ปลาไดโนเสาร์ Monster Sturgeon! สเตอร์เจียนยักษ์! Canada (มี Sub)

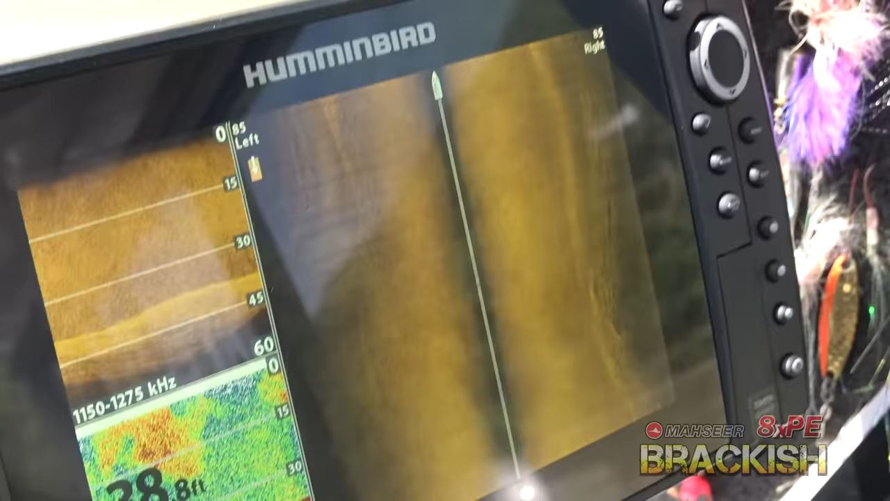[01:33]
I don't see fish there No you don't have to You have to see him at the back of the rod That might be a sturgeon right there as a matter of fact Oh นั่นปลาสเตอร์เจน Super tight to shore อยู่ใกล้ฝั่งมากเลยตัวนี้